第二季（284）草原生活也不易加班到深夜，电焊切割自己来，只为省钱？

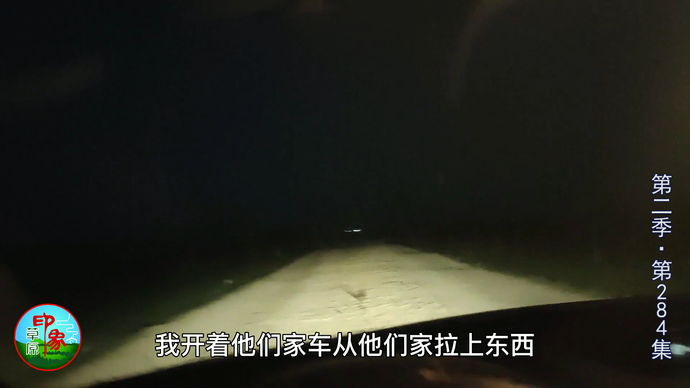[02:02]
把弟弟和婶婶送回家之后我开着他们家车从他们家拉上东西再往家里走今天晚上他们应该是要加班了这一天忙碌的呀